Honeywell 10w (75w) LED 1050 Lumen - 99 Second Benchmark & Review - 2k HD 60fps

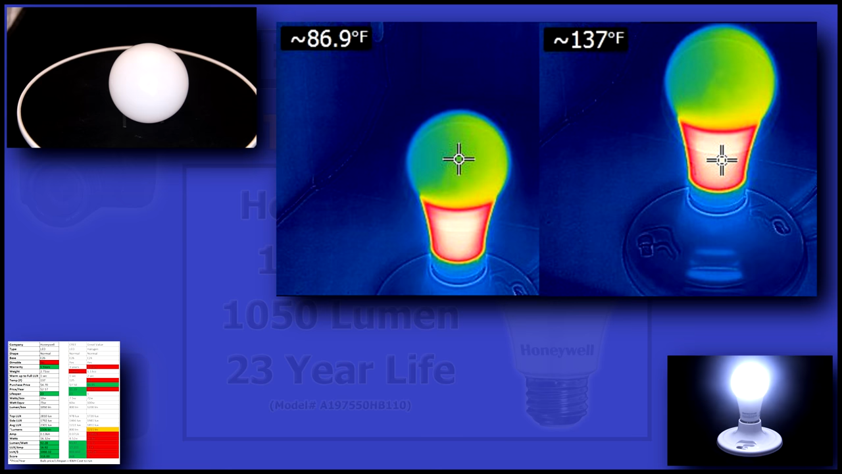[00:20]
The bulb's surface is only 87 degrees. This will make the bulb last a lot longer.
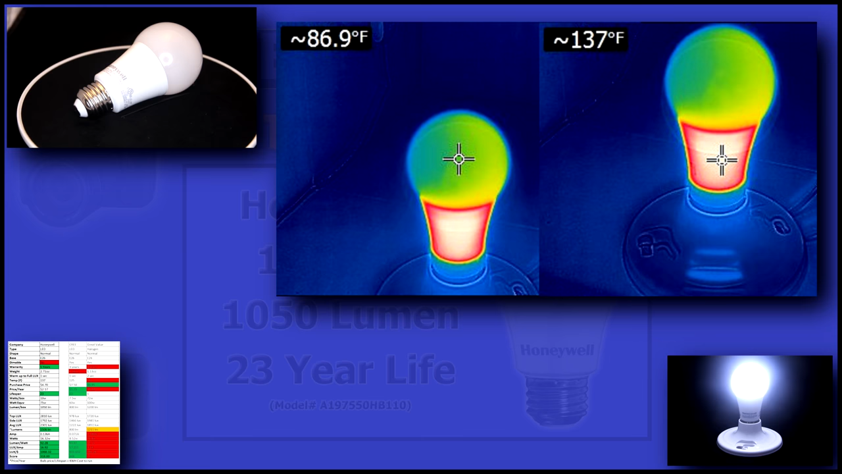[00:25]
I'll be honest, this bulb was hard to look at it was so bright.